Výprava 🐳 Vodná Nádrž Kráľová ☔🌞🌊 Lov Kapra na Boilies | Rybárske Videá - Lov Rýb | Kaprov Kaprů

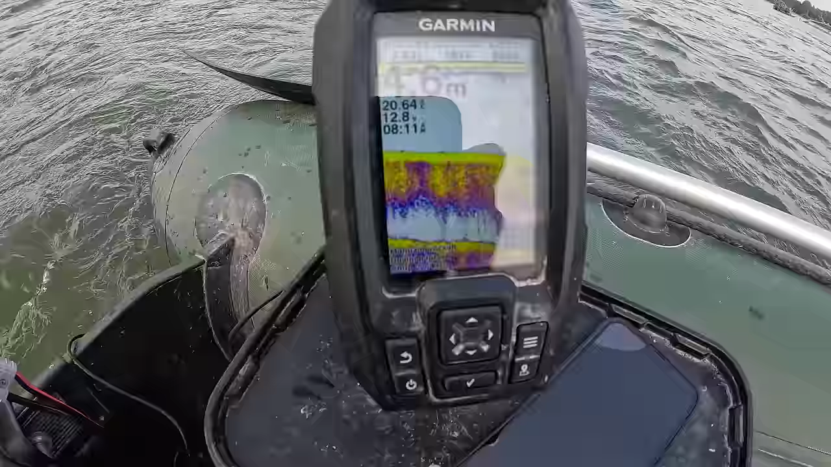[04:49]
Tu na to začína padať a tam, kde skončí to padanie, tam, kde to už padne, tak tam budem voziť. Tam bude vyvážať. V podstate na takú, ako keby hranu. Masívnejší skok, či ani nie. Nie, je to ako má húpe na tých vlnách. Tu na to padá už, no. Tak
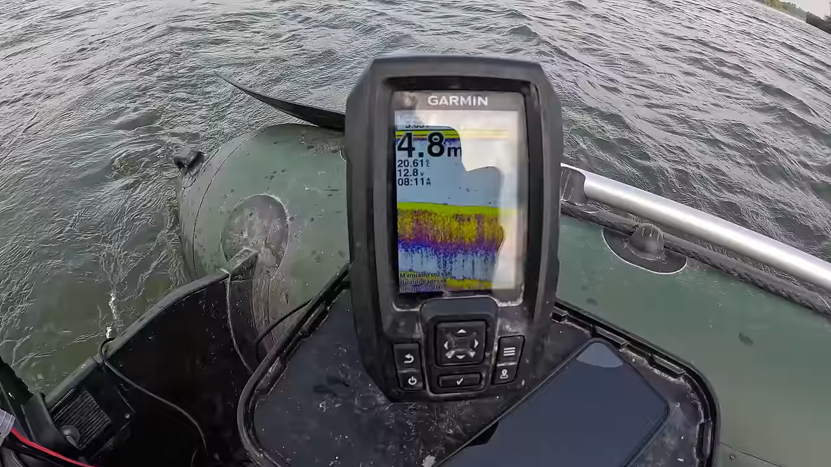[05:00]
On screen: depth 4.8 m
tu niekde si dám bojku v týchto častiach.
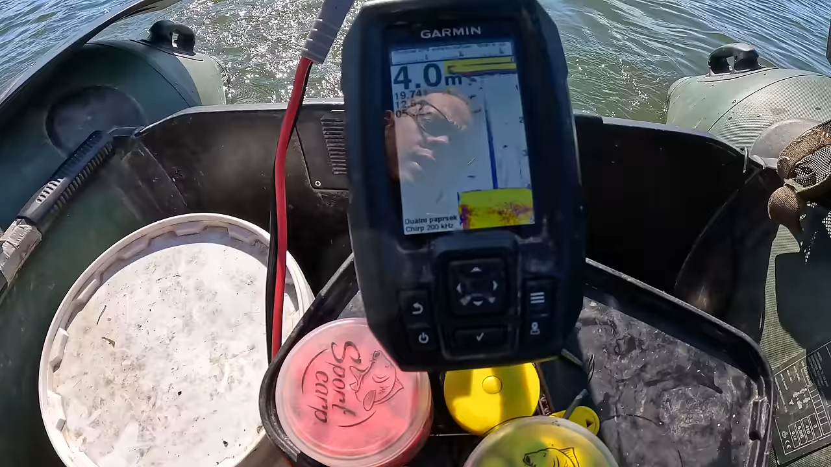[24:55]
Chcem sa dostať na miesto, kde to začne stúpať a tam je bahno. Myslím, že to bahno je uživné.